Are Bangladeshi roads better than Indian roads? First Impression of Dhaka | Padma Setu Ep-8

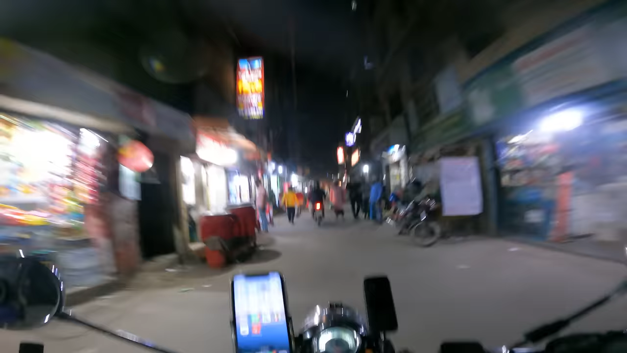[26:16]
जाना होगा और बोल रहे कि एसा एक रस्ते से भेजेगा मुझे जहां पर ट्राफिक बहुत कम होगा मेरा जो सेडल पर वह मतलब घिस जाएगा यहां पर जैसे लोग चलाते है ना
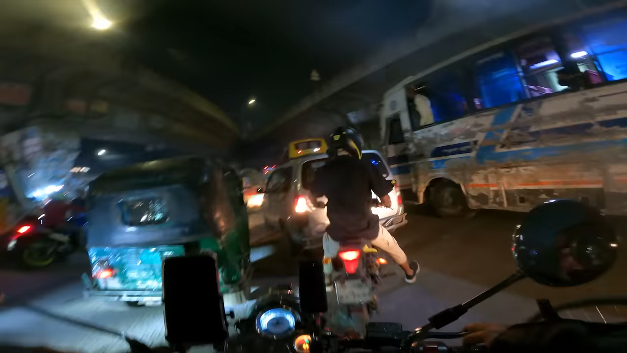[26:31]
पूर � कि लोग बोलते हैं कि इंडिया का ट्राफिक खराब है वेत्नम का ट्राफिक खराब है असलिएत में तो भाका सबसे फास्ट है यह
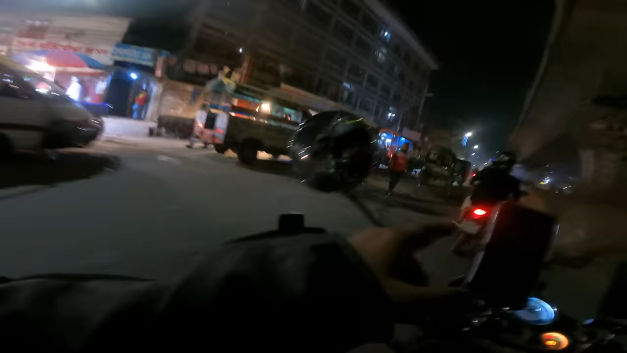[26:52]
मतलब घारीक सामने अगर कोई है तो हाथ से दिखा रहा है कि उधर जाओ जाओ रबियदा जो लेप्ट में जाओ रायेट में यह से दिखा रहा है कि अब किका है वाही कर लेकर गओ वाहीद
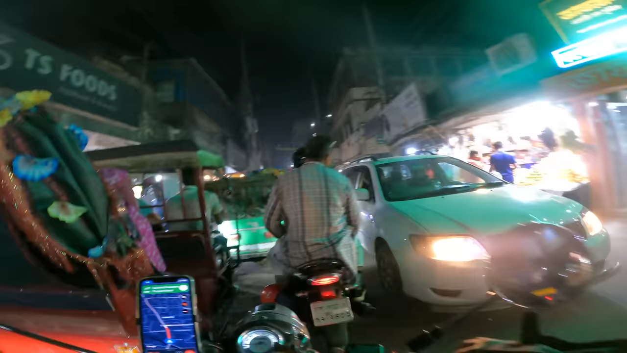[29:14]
ही वाई मानना पड़ेगा कैसे केसे चलाते यहांपी लोग